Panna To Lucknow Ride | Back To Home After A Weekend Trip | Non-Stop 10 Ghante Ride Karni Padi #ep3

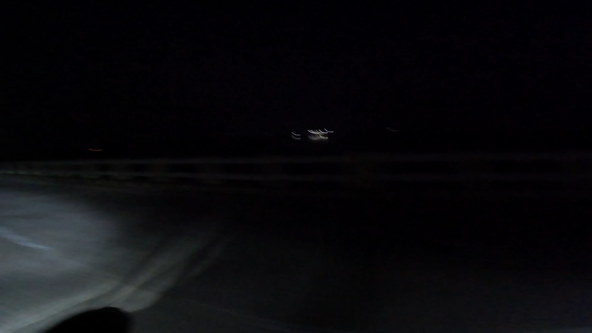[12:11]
तो इधर राइट में आप देखो तो थोड़ा दूर लाइट दिख रही है और पानी में रिफ्लेक्शन उनकी। तो अगर कहीं ब्रेक लिया तो कम से कम आधा घंटे 40 मिनट तो जाएंगे ही,
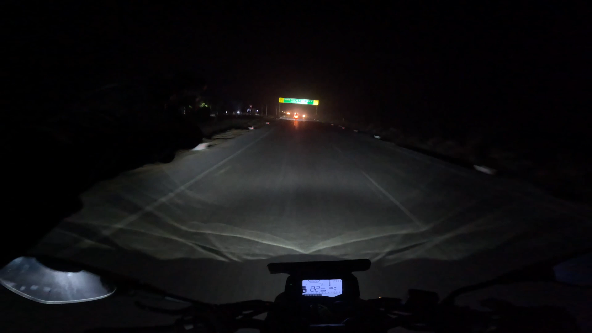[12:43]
रायबरेली स्टार्ट हो गया 20, और अभी हम लोग राइड कर रहे हैं NH 24B पे एंड अब रायबरेली से लखनऊ ज़्यादा दूर नहीं है, 1.5-2 घंटे और राइड करना पड़ेगा बस पहुँचाएंगे लखनऊ। काफ़ी राइड करके आ गए भाई, अब यहाँ से सिर्फ बचा है 88 किलोमीटर लखनऊ और रात के 8 बज चुके हैं।
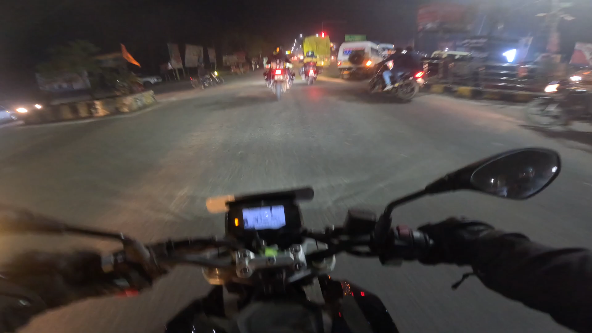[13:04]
फोर लेन हाईवे मिल गया है रायबरेली रोड, तो यहाँ से लखनऊ करीब सिर्फ बचा है 80 किलोमीटर।
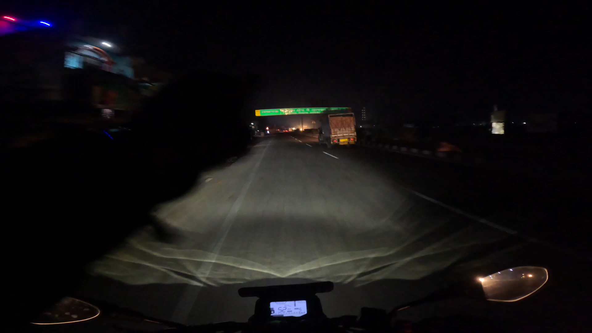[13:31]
तो भाई आ गए लगभग लखनऊ, ये देखो बोर्ड लगा हुआ है NH 24B है, ये रायबरेली रोड लखनऊ विकास क्षेत्र में आपका स्वागत है। तो लखनऊ एंटर कर चुके हैं, यहाँ से बस पहुँचने ही वाले हैं थोड़े देर में एंड ये देखो टाइम हो गया है एग्जैक्ट 9 बजे हैं।
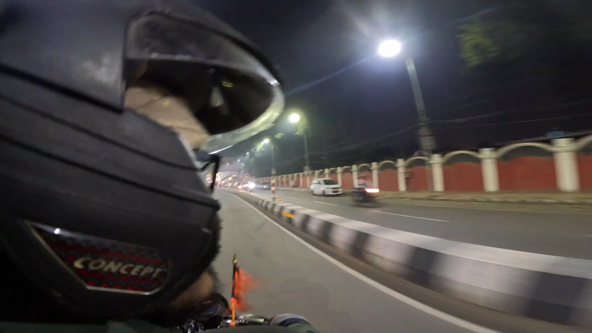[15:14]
तब हजरतगंज से करीब लगेगा 17 से 20 मिनट और ओला लेके निकल गए हैं भाई घर के लिए। बाइक खड़ी करनी थी इसलिए शोरूम तक आना पड़ा था।
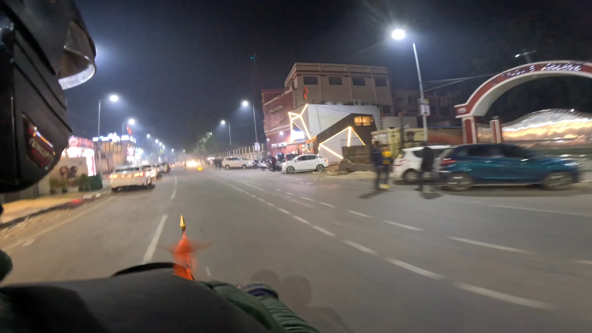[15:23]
शोरूम खुलवा के बाइक खड़ी कर दी है, अब जा रहे हैं घर। और 10:30 होने ही वाला है, मतलब 10:30 तक घर में होंगे। तो अभी दिखाते हैं हजरतगंज कैसा दिखता है आजकल भाई, एकदम सजा धजा।
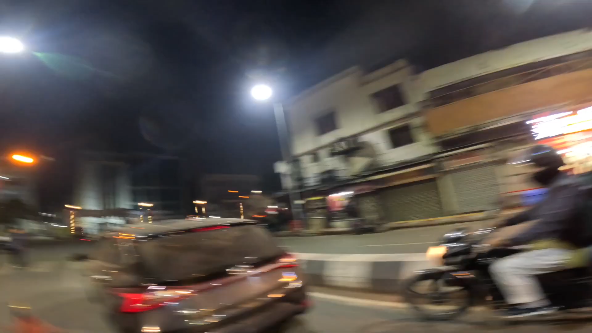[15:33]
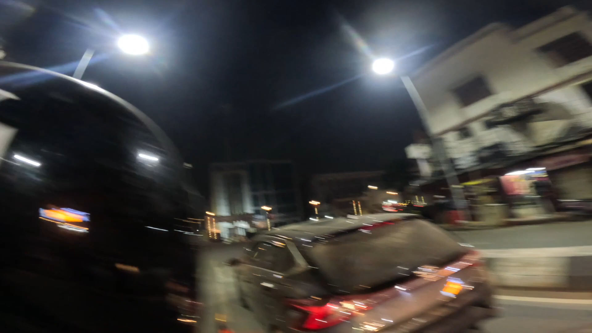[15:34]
तो यहाँ से अब लेंगे लेफ्ट, ये है हजरतगंज मेन मार्केट।
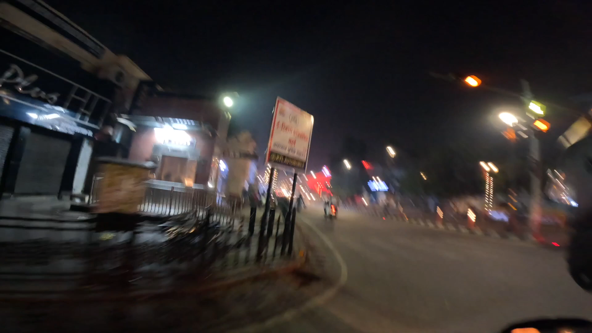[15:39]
और ये मार्केट एरिया में देखिए कितनी चमक दमक रहती है, पूरा लाइट ही लाइट है रोड में।
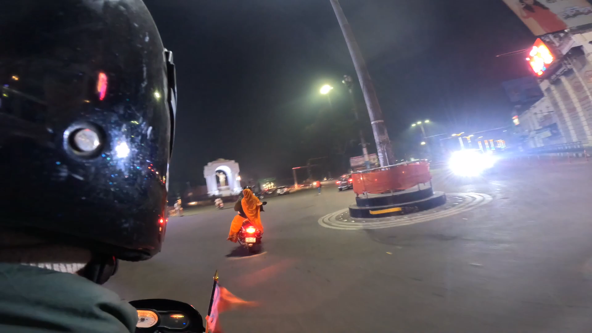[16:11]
ये है मेन हजरतगंज चौराहा जो अभी हम लोगों ने क्रॉस किया।